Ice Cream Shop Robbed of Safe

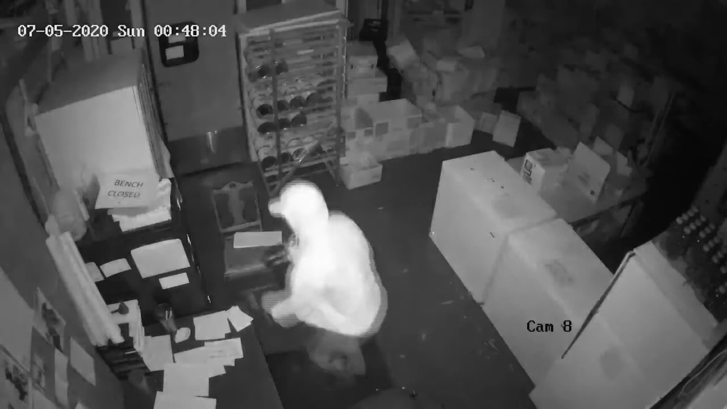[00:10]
Eyewitness News obtained some security footage of the thief rummaging through the shop looking for cash. The store owner says the thief entered through the storage space after breaking the knob on a side door. The suspect made out with some petty cash and a safe.